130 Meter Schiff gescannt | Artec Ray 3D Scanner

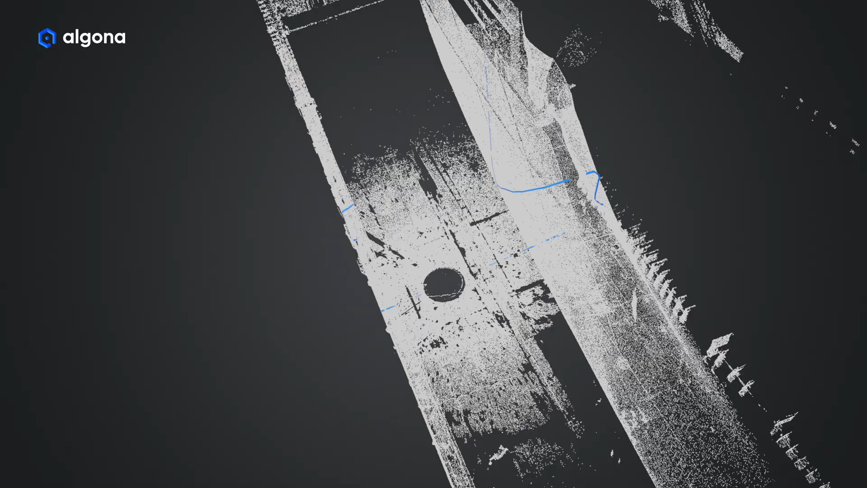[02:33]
Die Dauer für einen Scan beträgt bei der von uns vorgegebenen Auflösung ca. 3 Minuten.